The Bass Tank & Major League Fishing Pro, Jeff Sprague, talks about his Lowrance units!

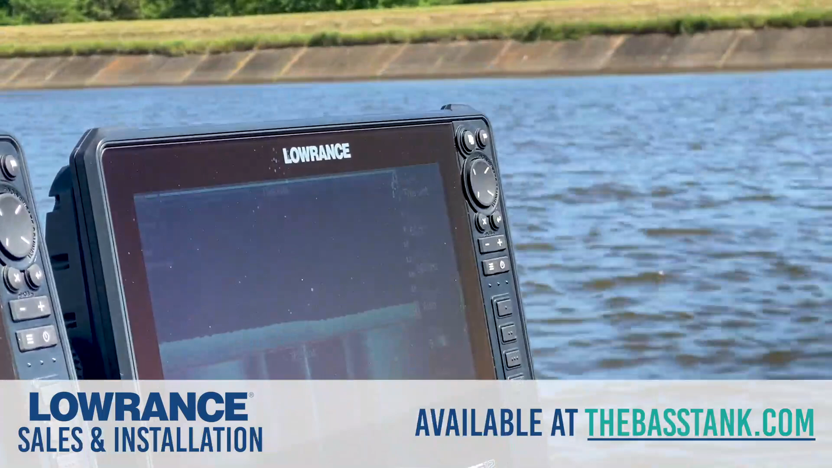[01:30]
I love the shortcut buttons on my Lorentz graphs. The shortcut button allows me to manipulate my graph picture with just a touch or two of a button whenever I'm ready to go. I'm scanning here now, we were just idling and I want to run and I'm going to run to the back of a creek where it's really shallow. I don't want to use my structure scan and side scan anymore because it won't register when I'm on pad. So I go straight to my pages button and I go over here to my shortcuts and I run a map,
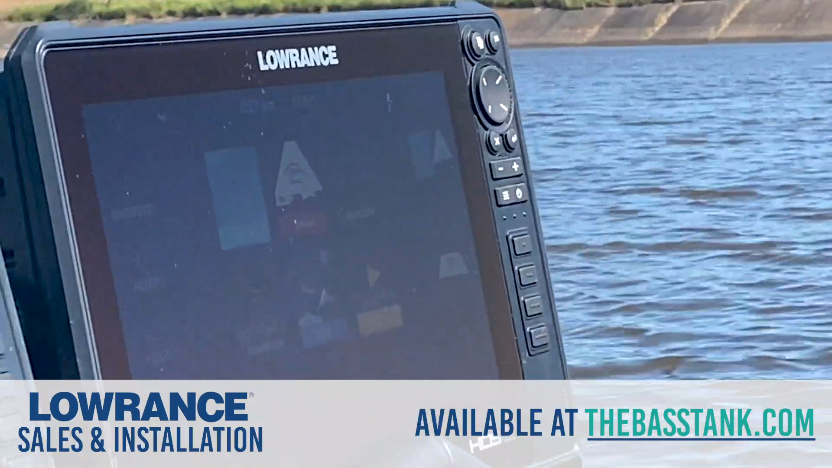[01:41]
gives me two maps, and then it also gives me my chart. This will show it's a through hole transducer, how deep it is even when I'm running in shallow water. So if I get into that four or five foot of water, I know to start watching and start ready to shut down.